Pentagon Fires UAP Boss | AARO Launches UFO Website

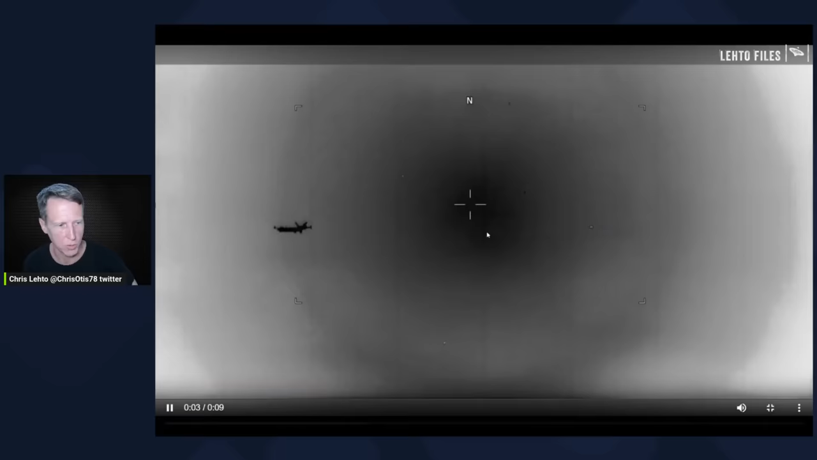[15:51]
is really just a distant airliner, right? That's an airliner. Looks like UAP, but since they're focused on this, I've covered that in a previous video.
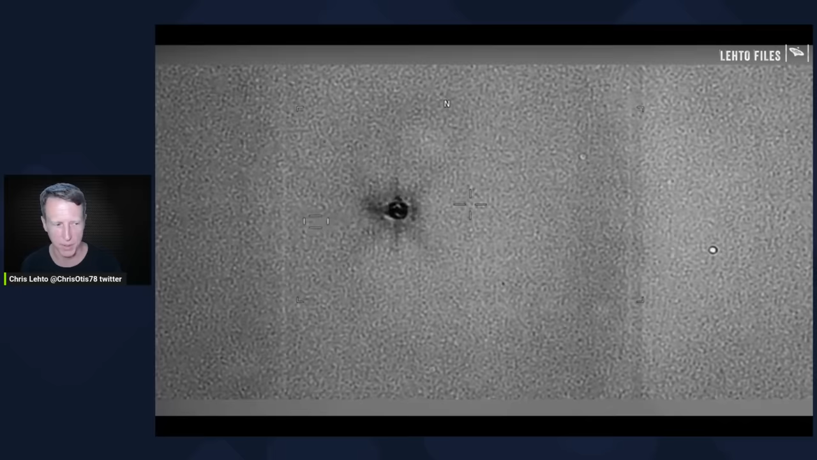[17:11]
Like, it's trying to track something there. It's trying to lock on it. I don't know what those are, actually. It's an MQ9 video. What we can learn from this, though, is that, A, it's not in color, right? So the MH370 that came out was in color. This is in obvious black and white. Looks like a normal infrared to me, like a medium wave infrared. The other thing is, you'll notice there's no, besides an N up, there's really nothing telling you any information, right? And this just looks like a useless overlay. This doesn't tell me anything either.
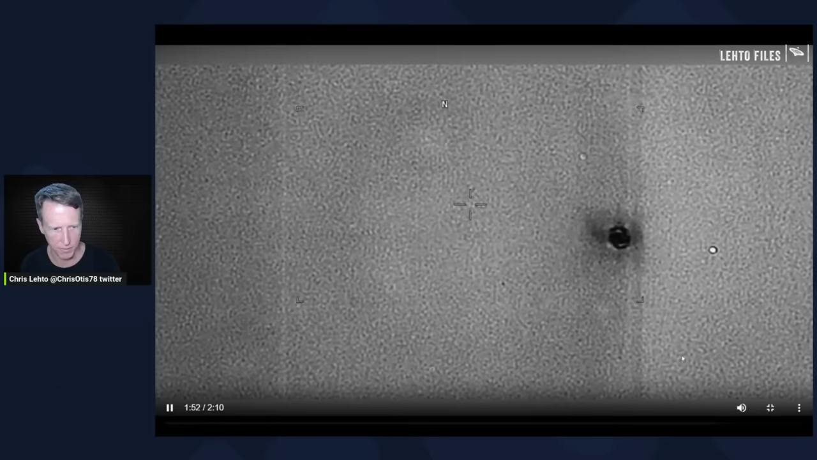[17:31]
But they have, they did say this was an airliner. So watch that through, since it's, I guess, the only new video that we have.
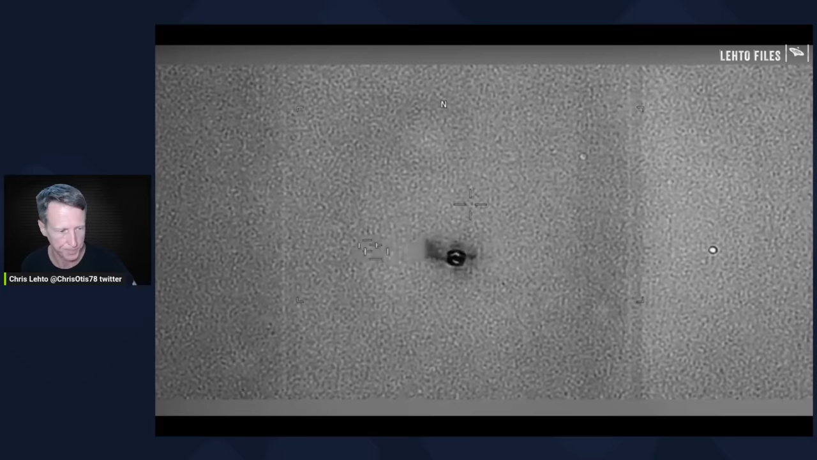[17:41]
Those are funny. But that shows you how fast it's going.
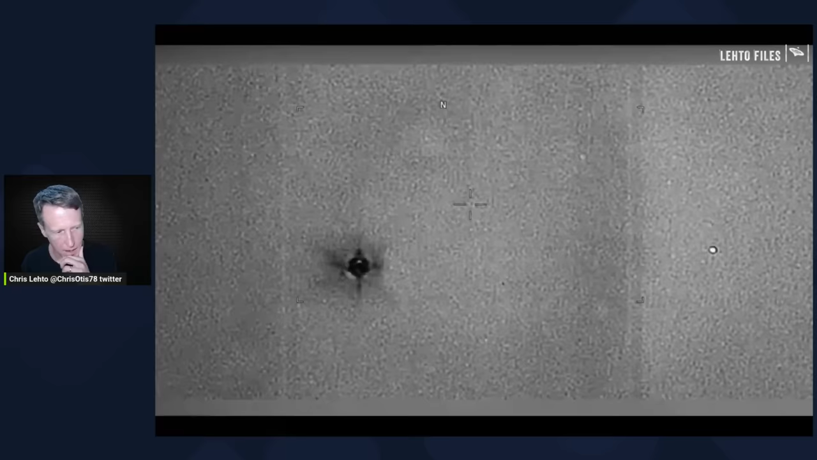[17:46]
So it is traveling, right? To me, it looks like an airplane.
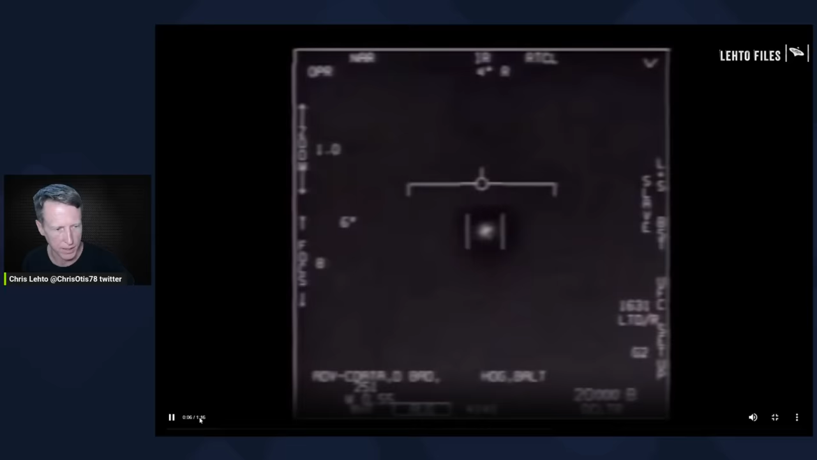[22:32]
I think it's the same length as the original FLIR. What it goes to show is this thing is being tracked, right? They're tracking it when it's in like this weird-looking orb state thing. So what is that? And then he goes to the IR. So it looks like the same video. 116. I didn't remember FLIR being that long, but that's quite interesting.